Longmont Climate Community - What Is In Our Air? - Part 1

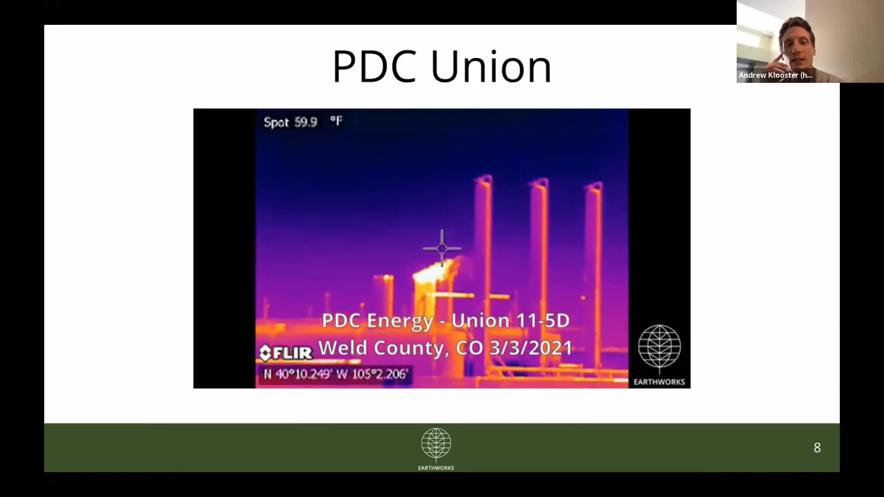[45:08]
On screen: spot 59.9°F
This is from a different angle. I'm pretty sure that's the same combustor though. And it, once again, you see some emissions coming off of that combustor.
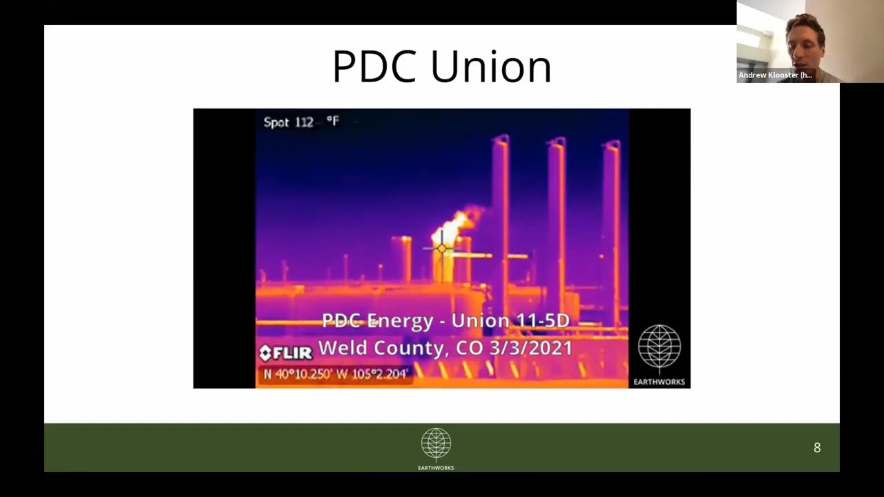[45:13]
On screen: spot 112°F
Switching to the extraction Rin Valley site, if you recall from the map, this is the one that was south of Sandstone Ranch. You see again, three combustors in a row. The one on the left-hand side has a plume of emissions coming off of it. This one I would characterize as much more concerning as the last two videos, given just the characteristics of this plume, given how it's drifting off-site. I have not heard back from the CDPHE on this specific video, but I have suspicions that this combustor may not be operating as efficiently as it should be,
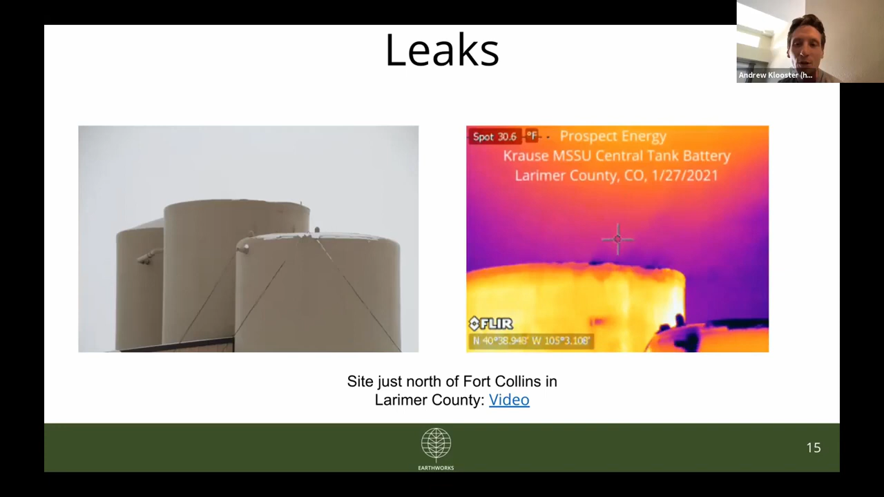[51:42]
On screen: spot 30.6°F
We filed a complaint based on this footage. You can see on the right, this tank was literally just so poorly maintained that there were parts of it that were porous, and they were just pouring leaking emissions off, and that which were drifting towards the homes nearby. We filed a complaint. The operator was made to repair that tank. We revisited this same site in March to confirm that these repairs had been made. And we did find that that tank had been repaired and the leak had been corrected, but there was another set of tanks on site, which in the beginning of March, you can see, we saw these emissions coming from another leak. These were coming from the thief hatches of this tank. We filed another complaint with the CDPHE. They contacted the operator. The operator was made to make additional repairs, supposedly only a few days after we were there.
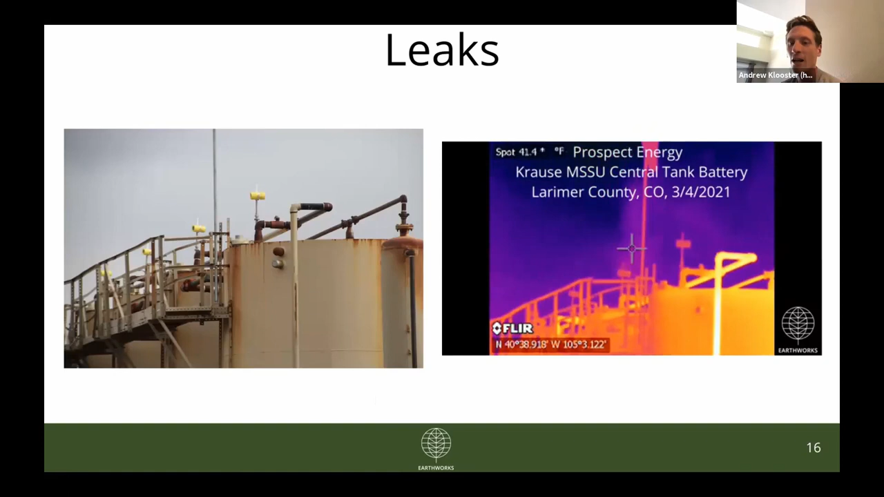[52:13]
I followed up again in late March, same leak. And, you know, we filed an additional complaint with CDPHE. They reached back out to the operator. The operator claimed they still had additional repairs to make. I can thankfully report that I just looked at the site again a week ago and was able to determine that there are no leaks from any of the tanks. So things have been corrected for now. But again, this is an example I wanted to share because when we,